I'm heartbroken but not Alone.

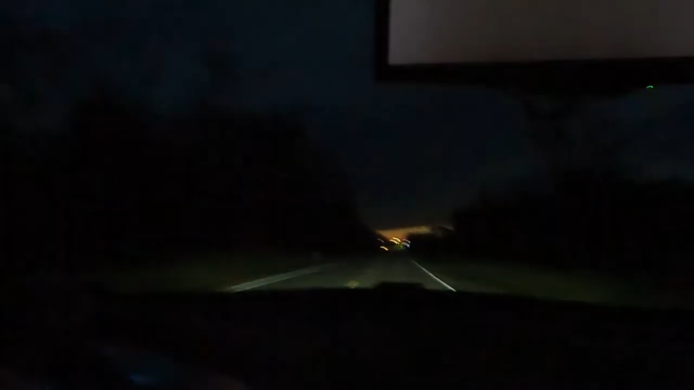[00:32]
Hey, what's going on, guys? My name's Trevor. Welcome back to the Heart to Vette YouTube channel. This morning, I'm actually really, really struggling, and it's too dark to put you guys to see me. So I'm just gonna show you guys the road while I sit here and talk. I'm actually getting ready for cars and coffee, but man, I'm struggling today.